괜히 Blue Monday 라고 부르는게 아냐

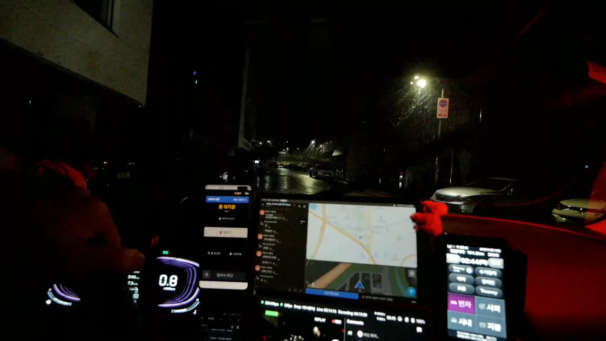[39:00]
27,000원이었나? 아 여기 동네가 좀 애매해. 여기는 뭐? 아 진짜. 여기만 딸랑 있어. 아무것도 없어 주변에. 일단 모락역 방향으로 나갑시다.
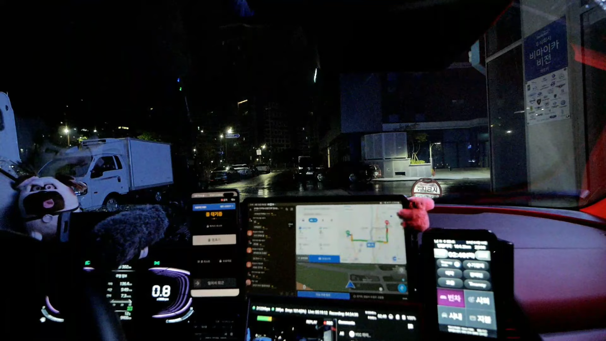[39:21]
나가면서 올라가야지. 여기 성남 고등동이에요. 딱 외딴 마을 같은 곳. 그래서 지금 성남 모란역 쪽으로 나가려고.